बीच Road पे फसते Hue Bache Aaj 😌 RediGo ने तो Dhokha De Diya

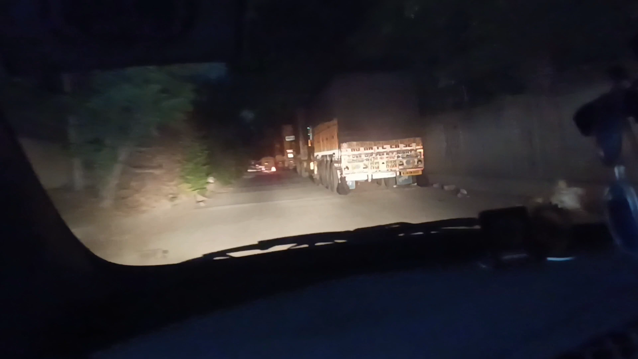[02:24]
होनी चाहिए क्योंकि उसके पते सामने जैसे और चल रहा है उसमें
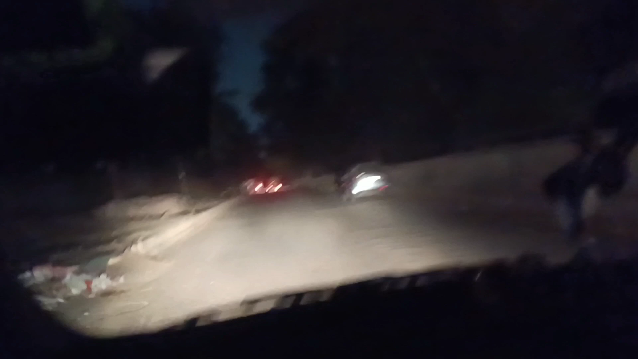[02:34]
रिफ्लेक्टर की लाइट पढ रही है अगर लाइट नी जल रही हो थी तो पता नी लगता सामने कुछ भी और अंदेरे रस्ते में देखो ऐसे रस्ते पर चल रहे हो तो लाइट बोच ज़रूरी हो नीची है इसलिए डलवाई लिया 180 रूपे कोई ज्यादा नहीं है बस वर्थीट